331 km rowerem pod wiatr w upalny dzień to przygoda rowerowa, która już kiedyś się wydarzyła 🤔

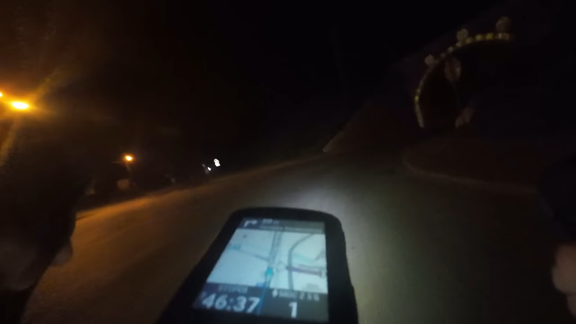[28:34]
Nie wiem, czy to widzicie, ale taką białą poświatę.
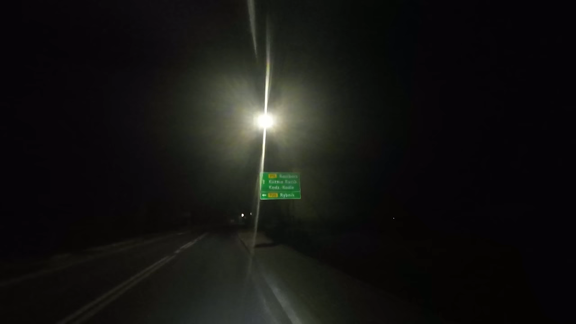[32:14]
Rybnik, już tylko 10 km zostało.